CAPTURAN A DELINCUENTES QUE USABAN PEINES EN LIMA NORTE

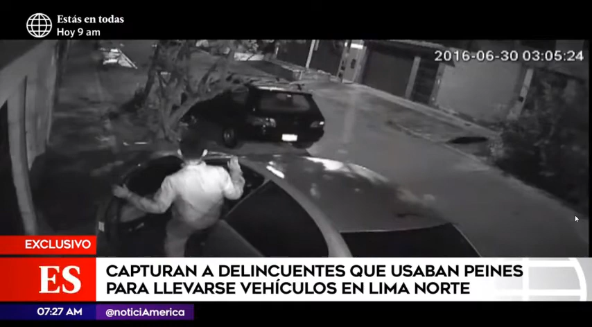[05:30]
donde un delincuente abre cuidadosamente la puerta del piloto de este auto utilizando un peine, rebusca en el interior y coge los objetos de valor que le son más atractivos.
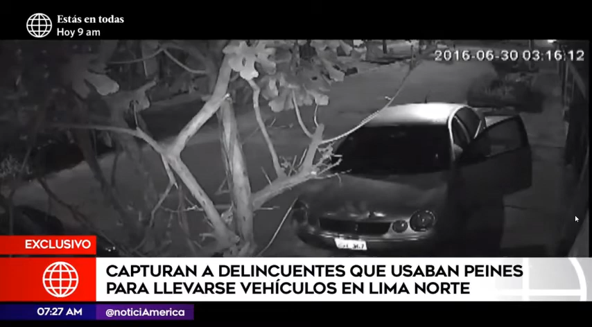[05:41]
Cierra todo y se va, pero a los 10 minutos regresa por más.
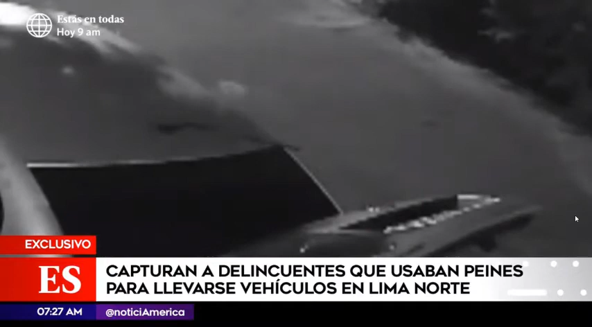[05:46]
Media hora más tarde no se da por satisfecho y esta vez maniata la maletera del vehículo de donde extrae equipos e intercomunicadores.